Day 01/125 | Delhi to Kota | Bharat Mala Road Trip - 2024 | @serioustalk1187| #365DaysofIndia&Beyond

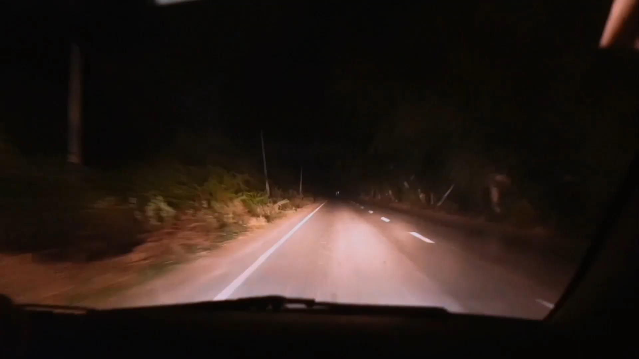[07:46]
ये है बूंदी डिस्ट्रिक्ट राजस्थान में और कोटा अभी भी यहाँ से
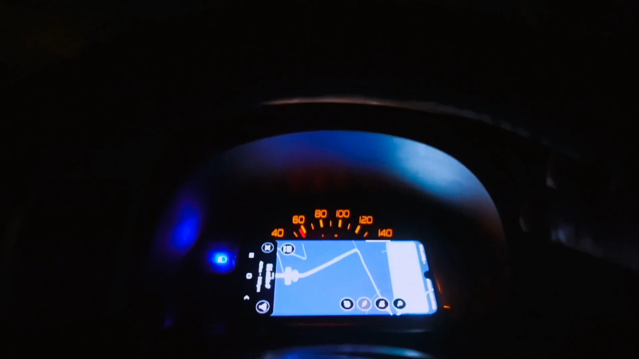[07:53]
46 किलोमीटर दिखा रहा है। सुबह निकला था मैं 8 बजे, फिर उसके बाद दिल्ली मुंबई एक्सप्रेस पे लिया, देन दौसा डिस्ट्रिक्ट आया वहाँ पे ब्रेक लिया चाय वगैरह पी,
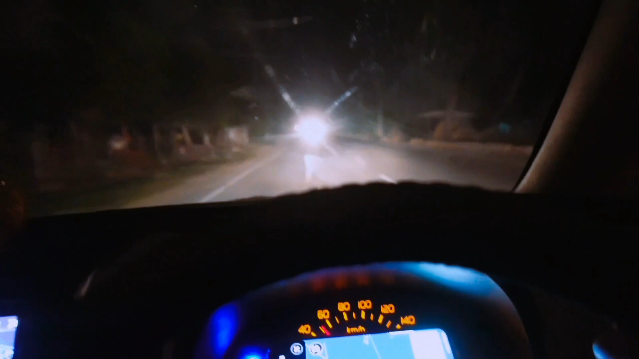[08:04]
देन माधोपुर आया वहाँ पे लंच किया, फिर माधोपुर से निकले ये अभी बूंदी डिस्ट्रिक्ट आया।
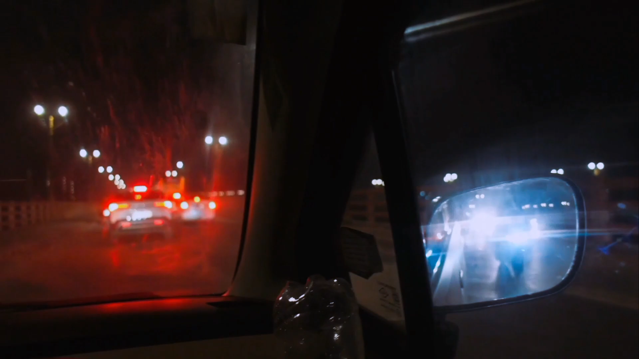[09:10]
ये अभी ब्रिज है, इसके ऊपर से जा रही है गाड़ी और यहाँ थोड़ा ट्रैफिक भी है।